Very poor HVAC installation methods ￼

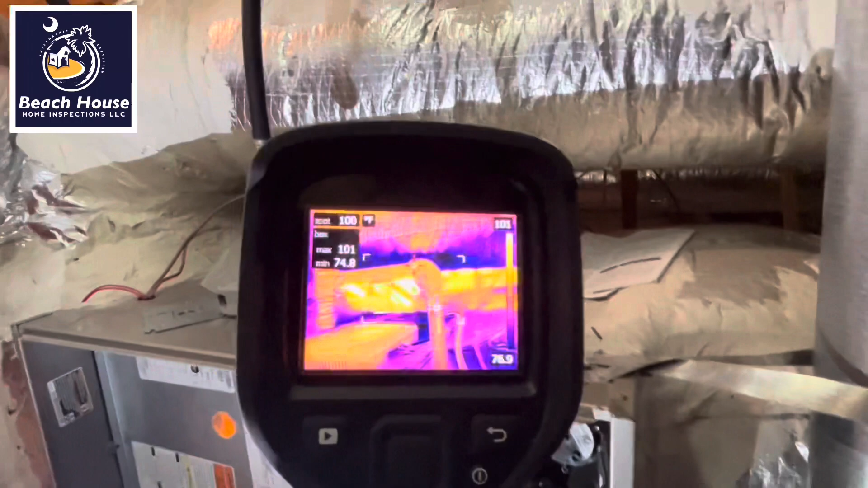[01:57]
This is the duct. See all that blue under the duct on the thermal camera?
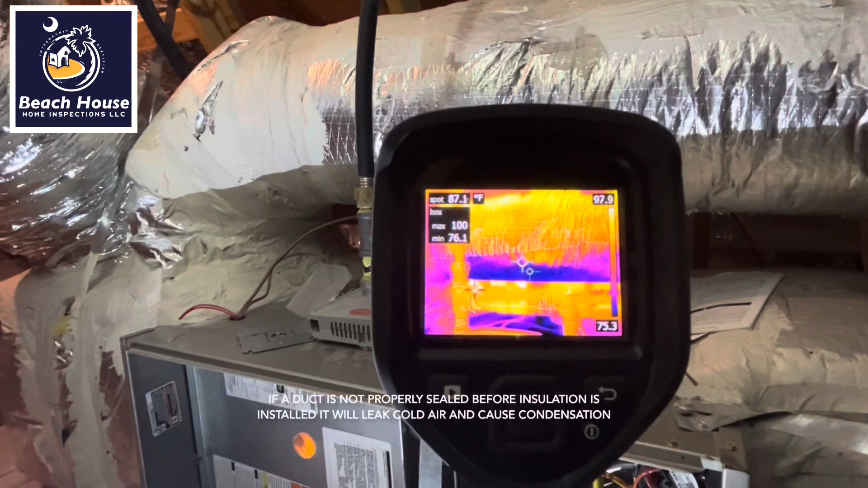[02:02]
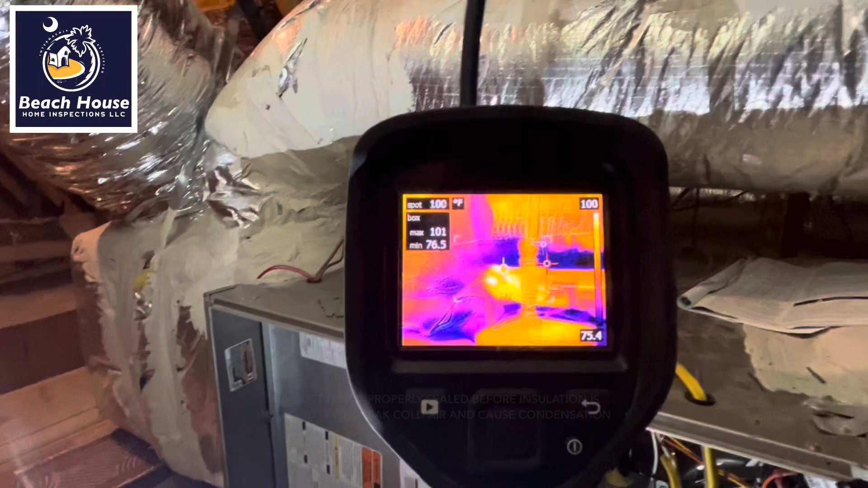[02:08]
That is water. Okay we're going to come over here.
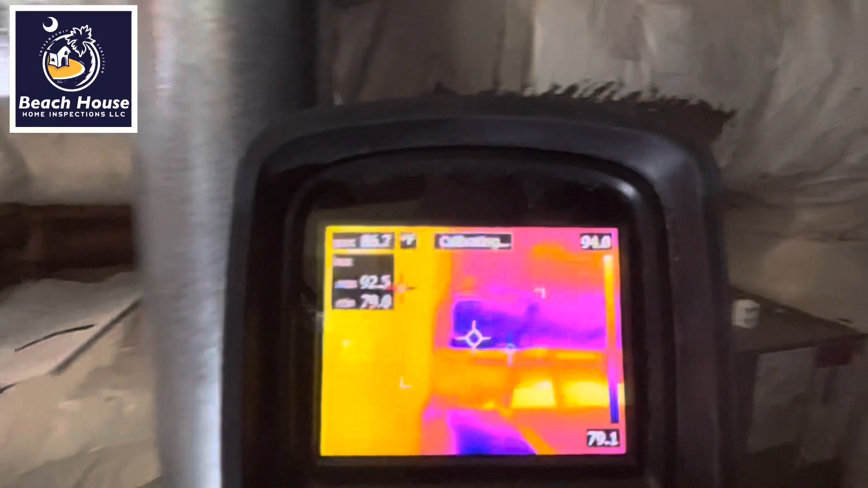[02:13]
When the water evaporates, it cools, creates this cold temperature.
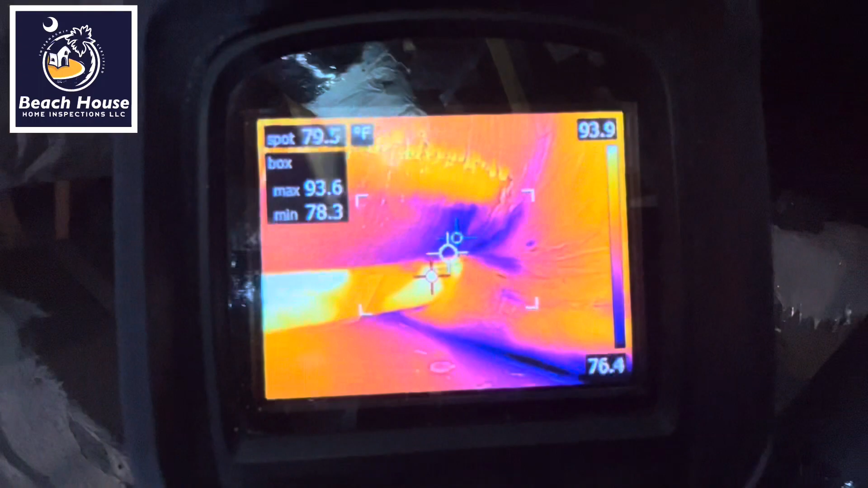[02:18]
On screen: max 93.6°F, min 78.3°F, scale top 93.9°F, scale bottom 76.4°F
We actually have a leak in the duct over here.
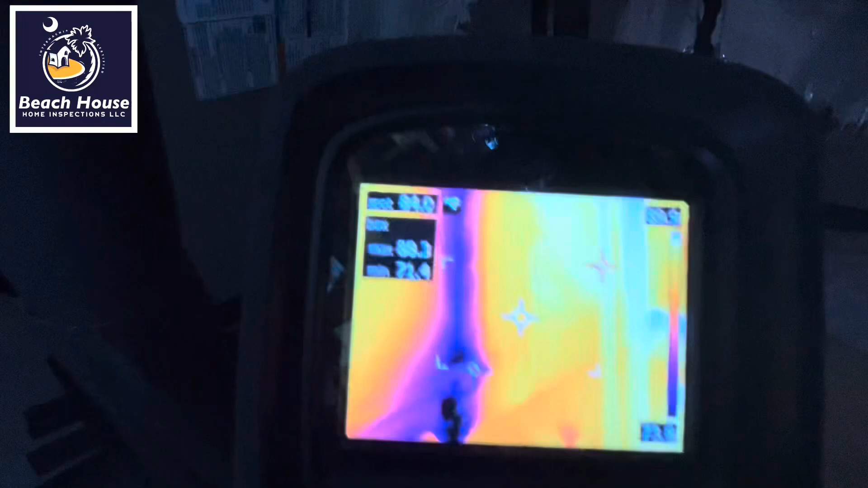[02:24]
And we have another leak in the bottom corner.